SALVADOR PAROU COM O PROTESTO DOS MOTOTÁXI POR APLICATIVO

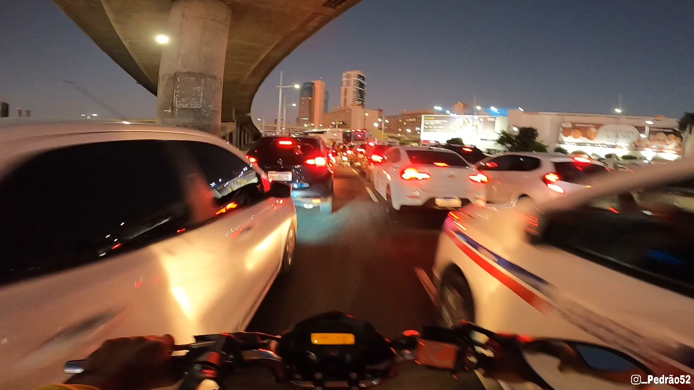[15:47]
Será que os caras fecharam a pista?
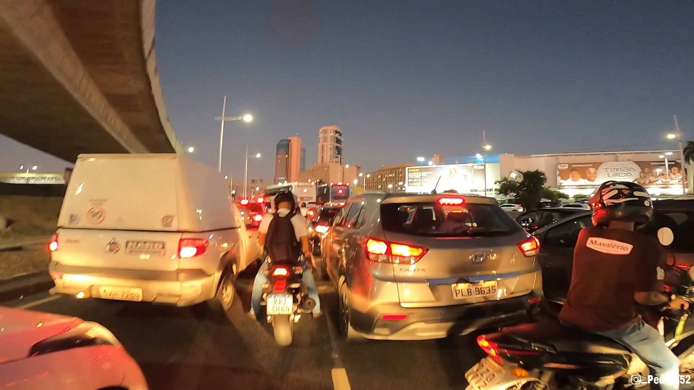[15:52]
Tá. Se lascamos. Aí não, né? Ai, família, olha aí o que é que a gente passa.